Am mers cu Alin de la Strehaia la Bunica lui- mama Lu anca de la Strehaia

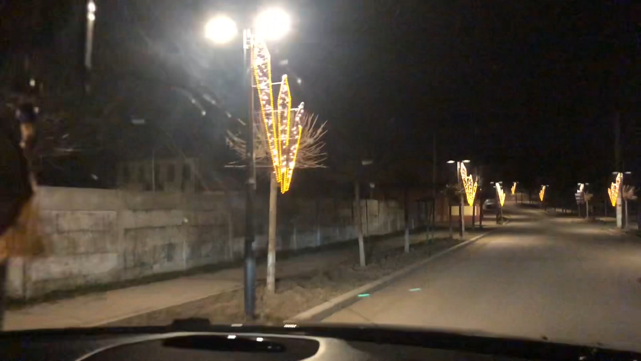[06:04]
Aici avem în dreapta strada principală către zimă. Piață. Piață, bravo, Alina.
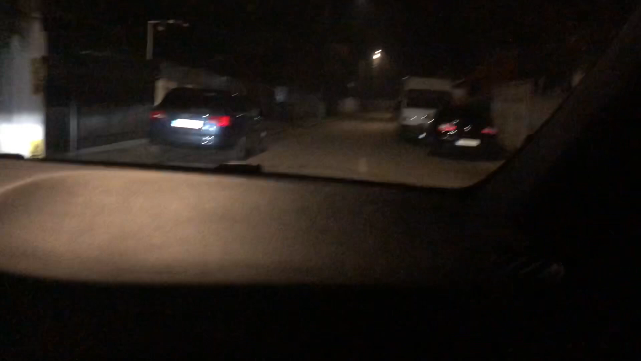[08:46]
Ia uitați cum ne parcă, mai ai grijă cum parcheze aici. A fost și prins de bucătar.